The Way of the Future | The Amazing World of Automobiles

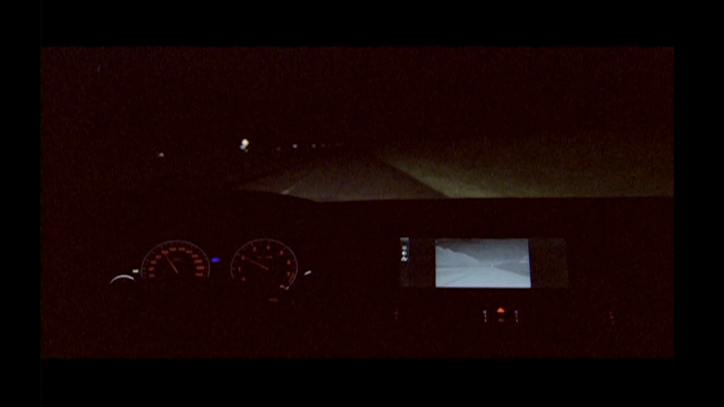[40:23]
But it's the new night vision system that makes a night drive into something from a science fiction movie.